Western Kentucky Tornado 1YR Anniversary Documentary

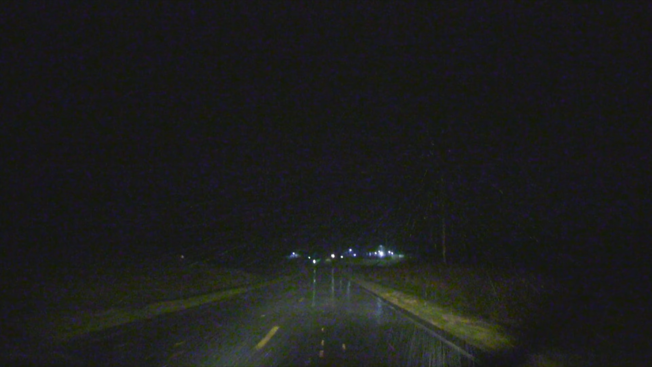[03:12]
Mayfield, guys, we're directly on the path of this thing.